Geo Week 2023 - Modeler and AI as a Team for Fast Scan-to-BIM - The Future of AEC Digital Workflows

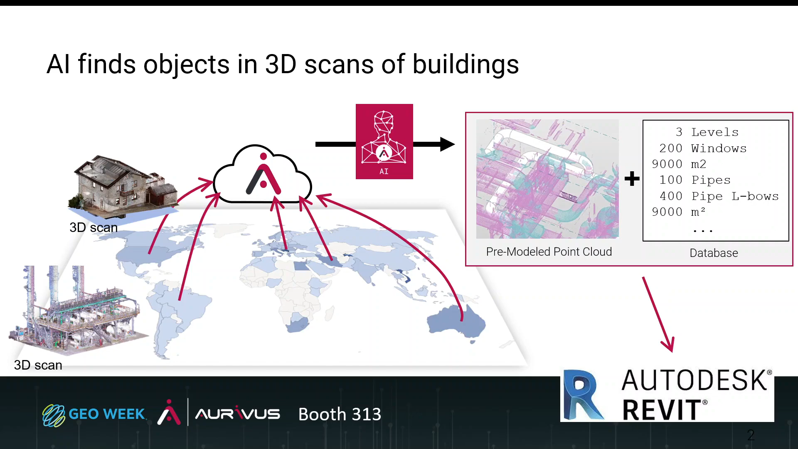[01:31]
this information that the neural network found as a database or directly stream it into Revit so what does it mean with the AI founds objects usually the neural network and usually the point cloud is one solid piece so it's one huge point cloud and you cannot interact with it at all except of slicing it or cutting through it so when we say we have point cloud objects that means that you can select them you can select the objects you can crop around this object we have these layers because we know what the object is for example in this laser scan you can
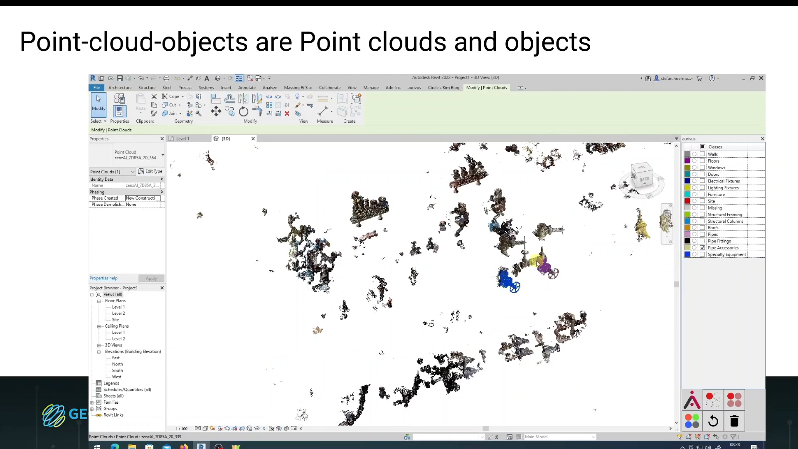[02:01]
say I only want to see the the pipe accessories for example the valves and then you can select the
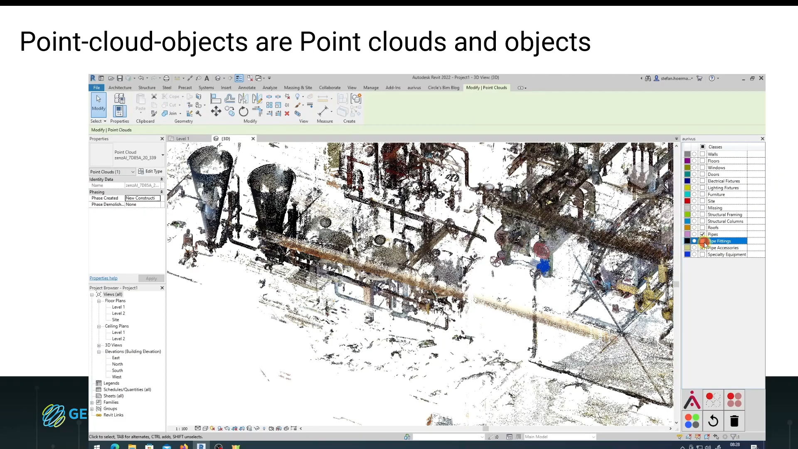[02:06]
valves you can rotate around it and so on so rotating around an object
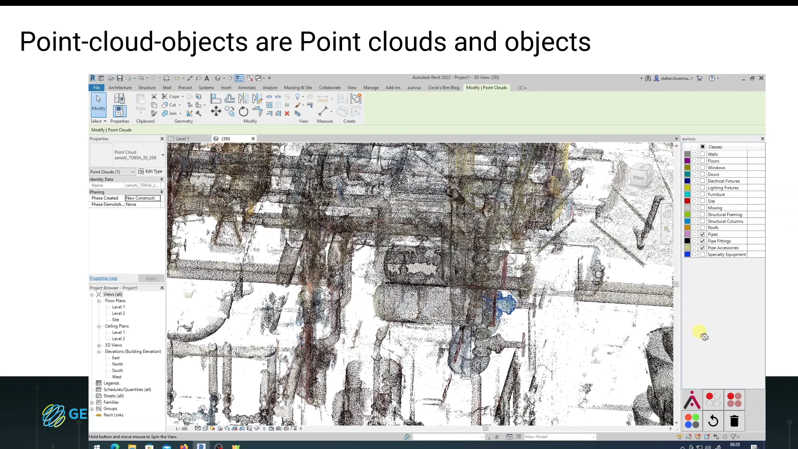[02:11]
is already a huge benefit because before there was just no way to interact somehow with it and now you can see yeah that I can
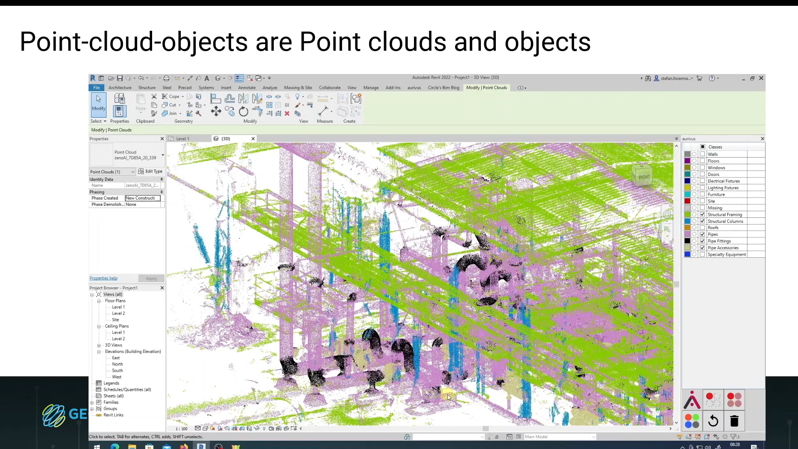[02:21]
just activate the pipes in purple and fittings and black and the steel and green and of course the pipe accessories in gold right so in this particular video that you see here it is a nervous scan and in this nervous scan you
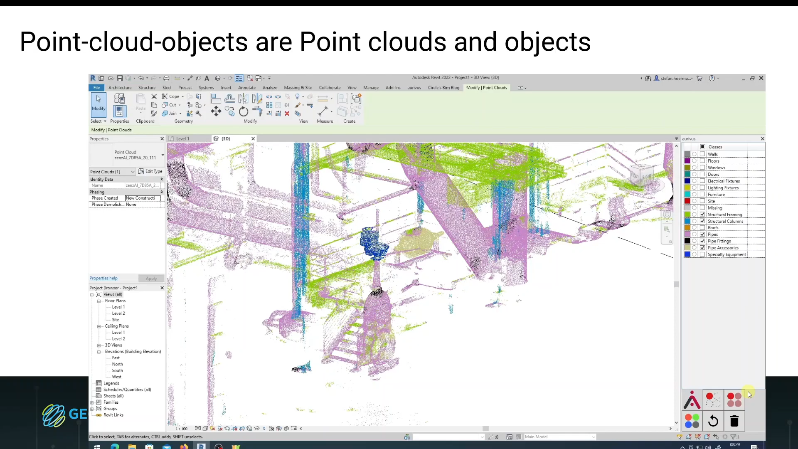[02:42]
can yeah just so that's what you usually see in the color scan and then you can
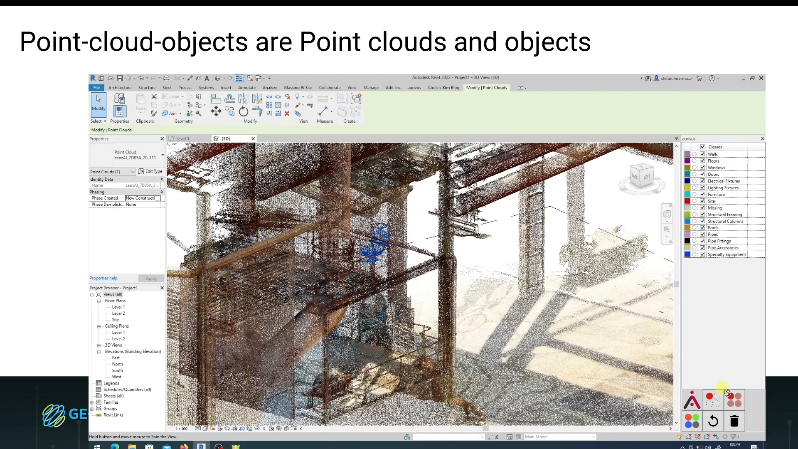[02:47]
just turn into a reverse colors also what the AI found on layers and you can
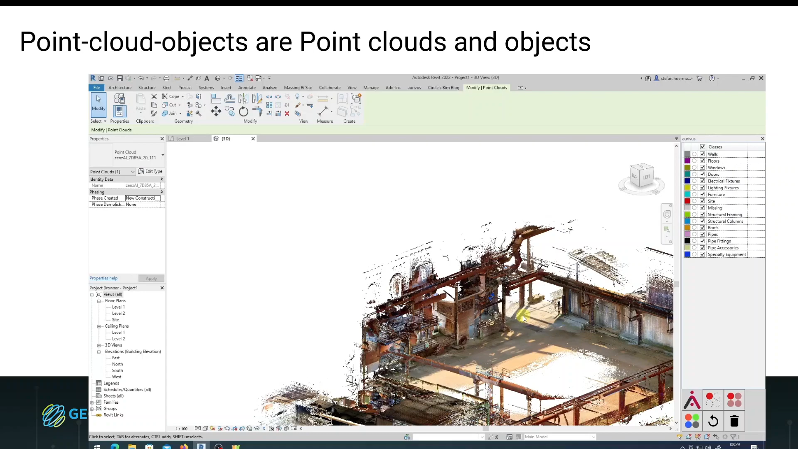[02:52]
interact with it and so this was the first thing and the second thing is when modeler and AI works together so what does that mean again you can see here
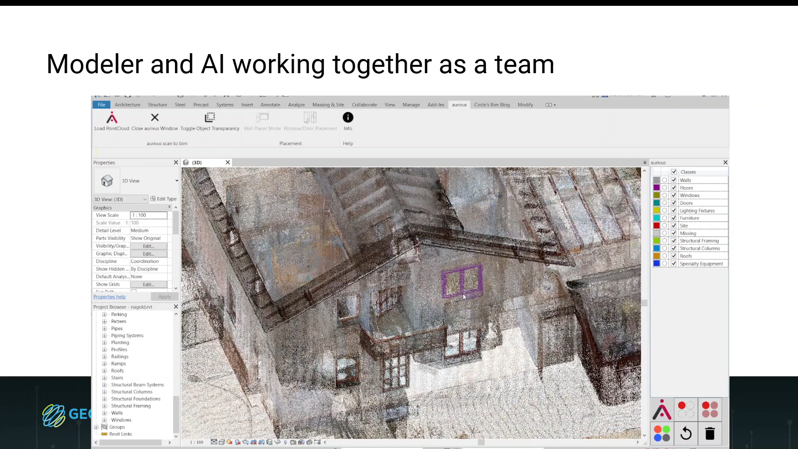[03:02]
the point cloud is divided into objects and we know what are the yeah the classes of these objects for example the doors
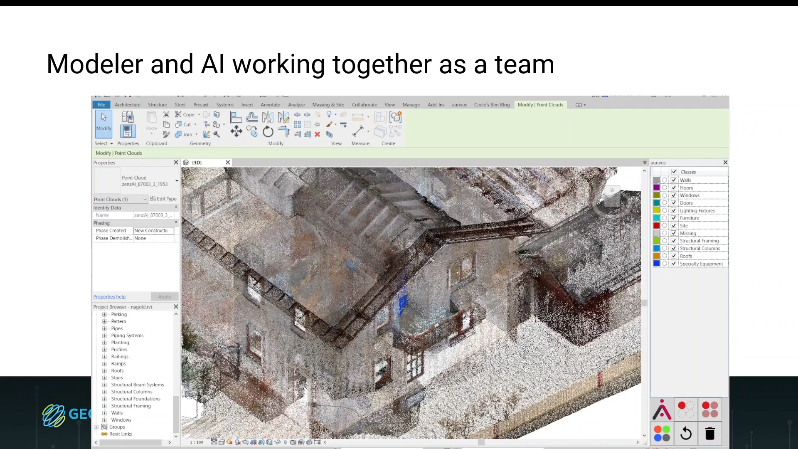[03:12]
and yeah you can for example just use it as a cut model
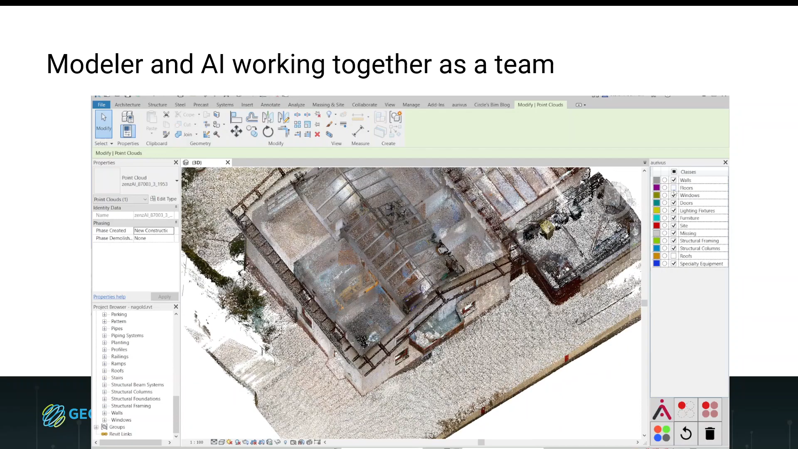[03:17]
using the layering functions but you can also draw with
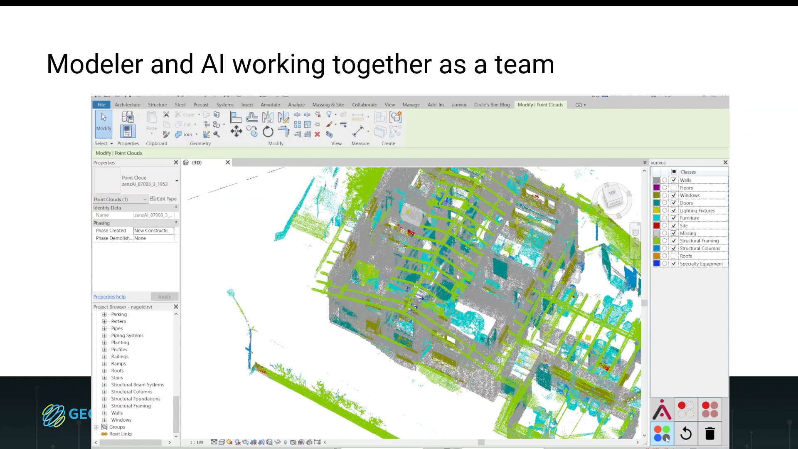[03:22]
the with the AI so and we follow the strategy then it's not fully automatic the strategy is here that the modeler is modeling himself or herself
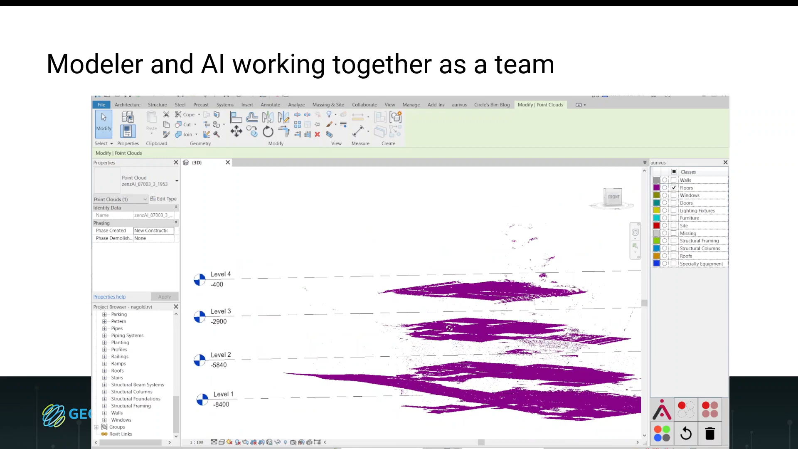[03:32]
so if I for example want to draw a floor plan